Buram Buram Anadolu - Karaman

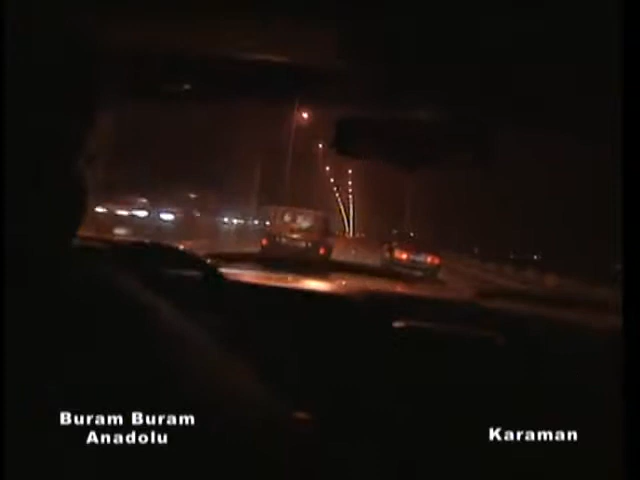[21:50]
Boğaz Köprüsü ışıl ışıl. Bu kadar tatil yeter sanırım. Yarın yaman bir mesai bekliyor bizi. Bir başka programda buluşmak dileğiyle.